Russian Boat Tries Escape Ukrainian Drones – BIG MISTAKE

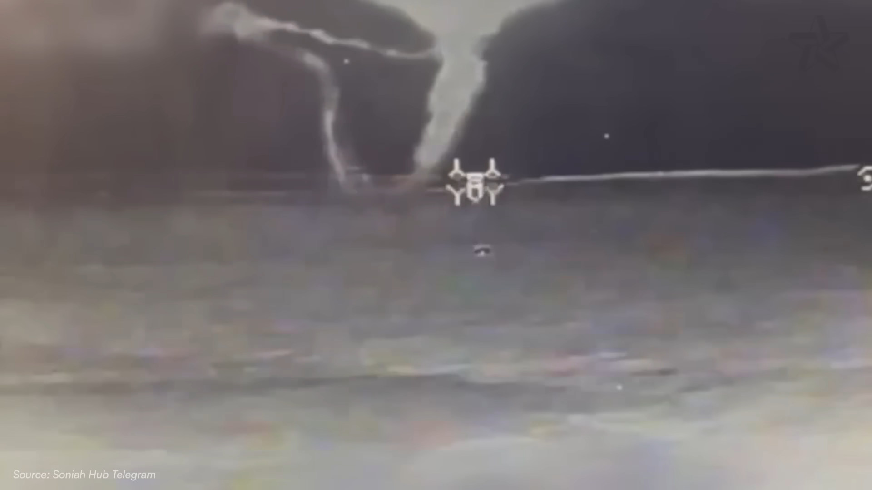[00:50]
The first warning came from the Ukrainian spotter.
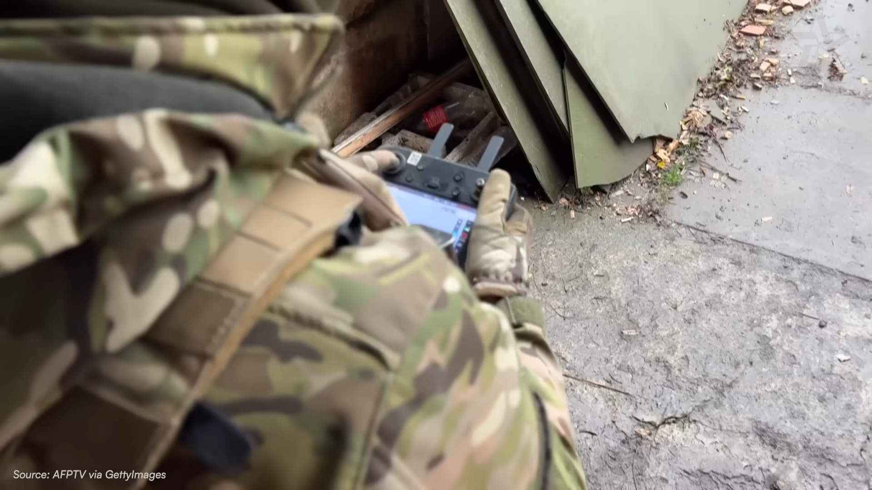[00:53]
The lead operator looked up from his screen just long enough to see a black dot against the clouds, dropping fast.
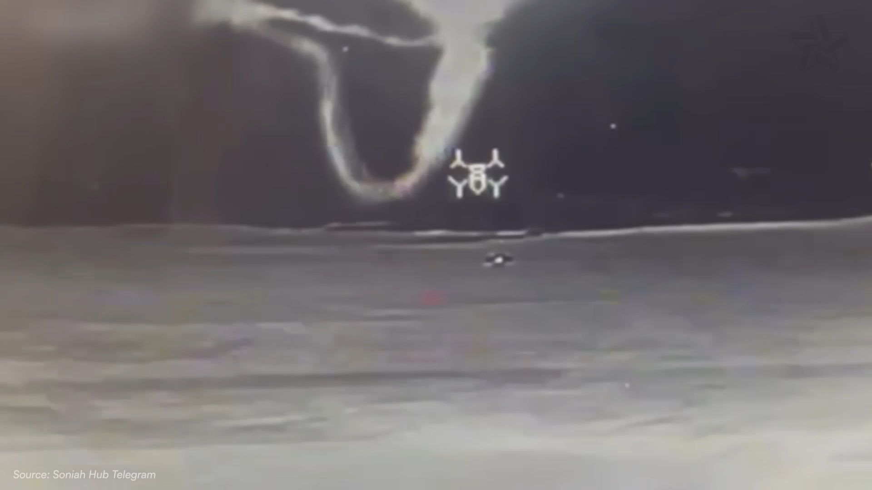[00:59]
The dot became an unmistakable triangle.
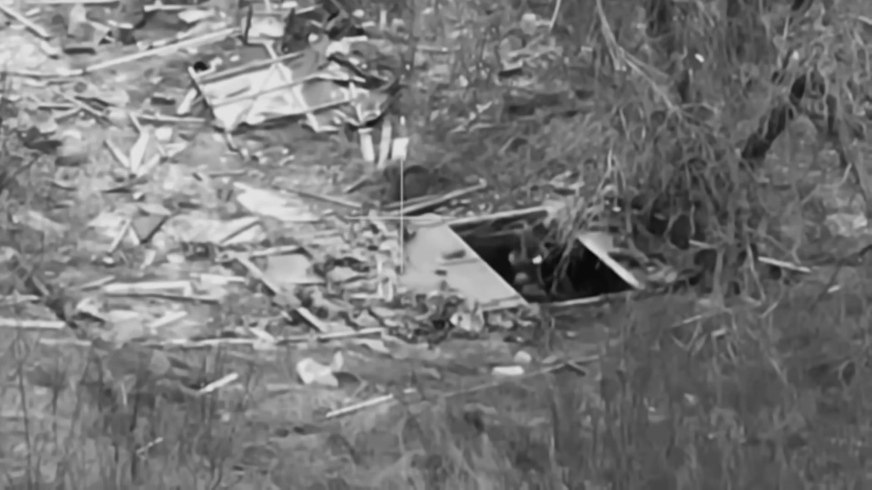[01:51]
but here, it carved a crater through the earth and timber.
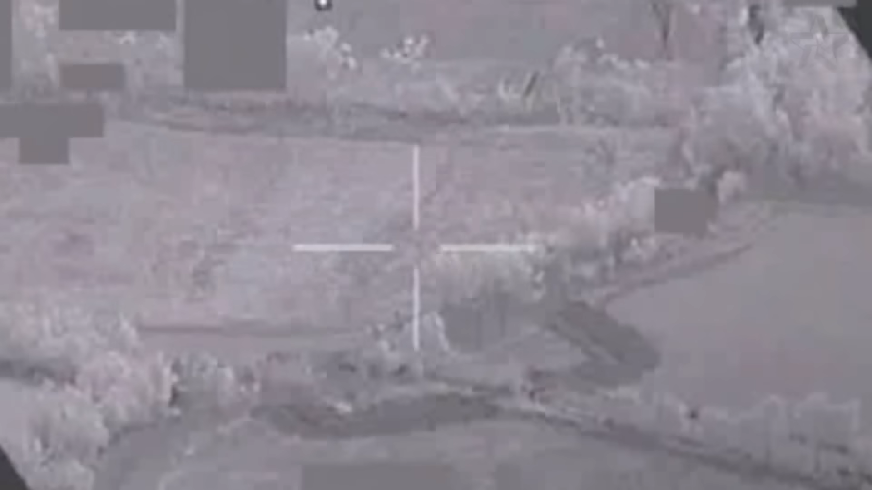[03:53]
a cluster of collapsed fishing huts that marked the entrance to a maze of channels leading south. Yesterday, the Russian boats had used the northern route.
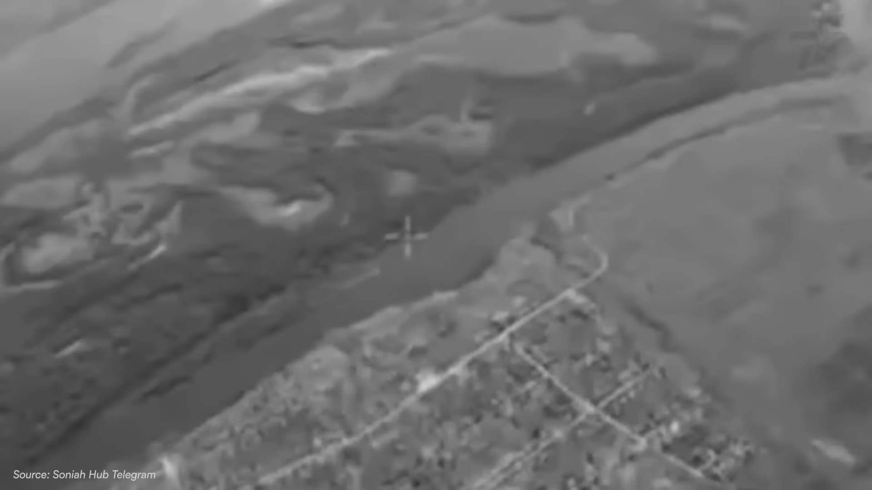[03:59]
Today, the FPV cameras showed nothing there.
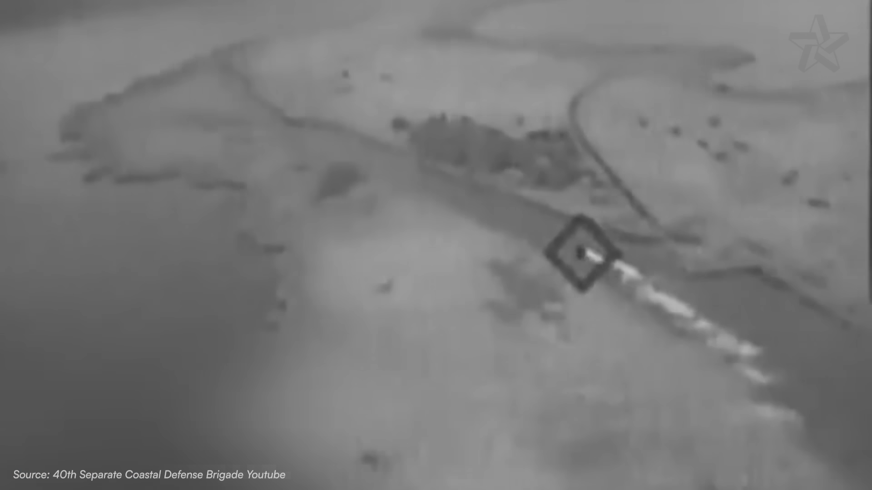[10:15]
On another, moving wakes cut across the surface.
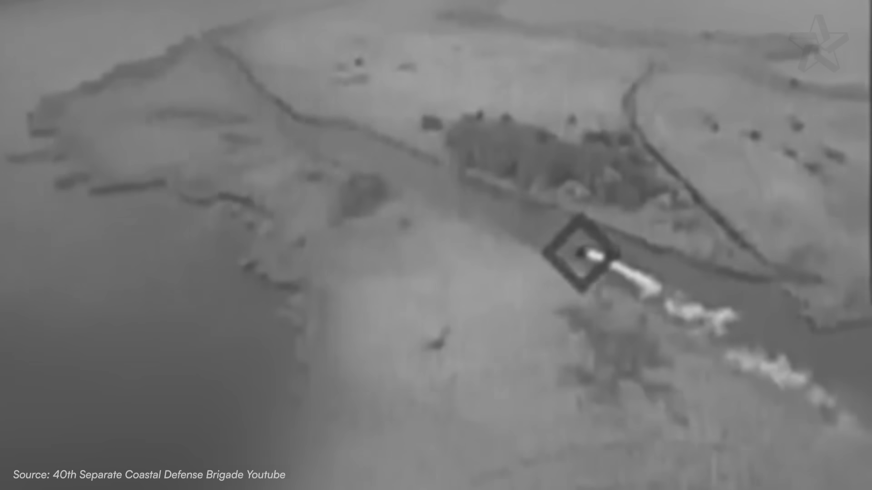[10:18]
Heat signatures advanced through the channels, clustering in a tight column.
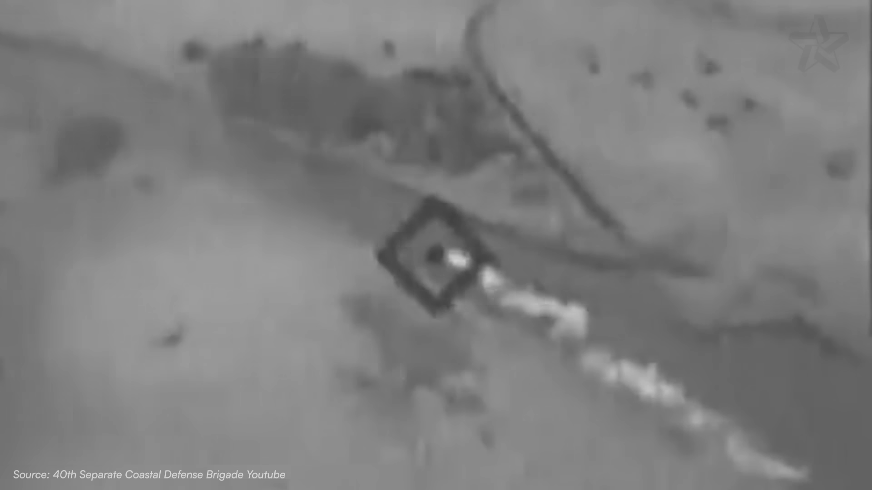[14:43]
Four zodiacs in channels below, not the three expected.
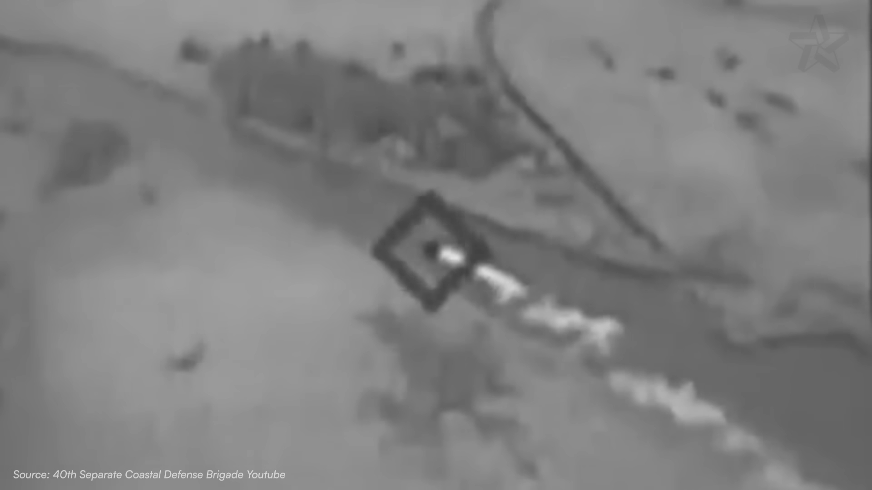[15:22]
The Ukrainian FPV maintained lock on the zodiacs until battery went out at 20%, the drone falling into the marsh somewhere unrecoverable.
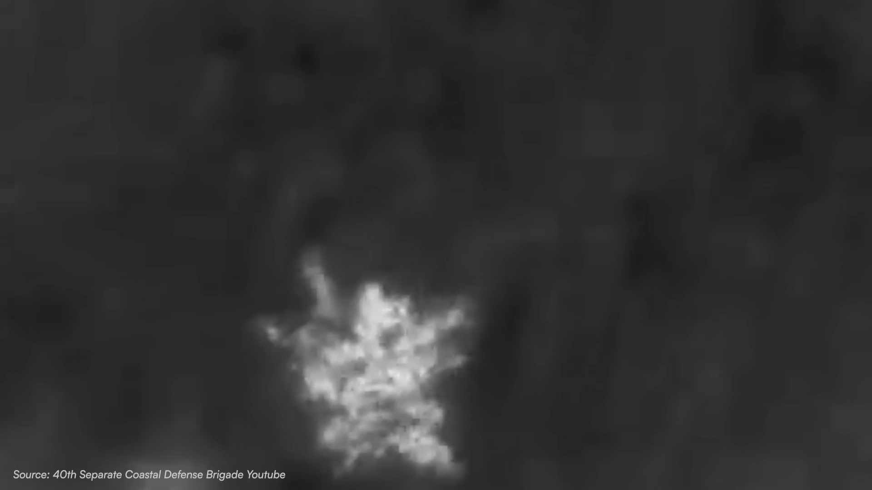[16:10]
The FPV compensated for the boat's movement and struck the transom, disabling propulsion.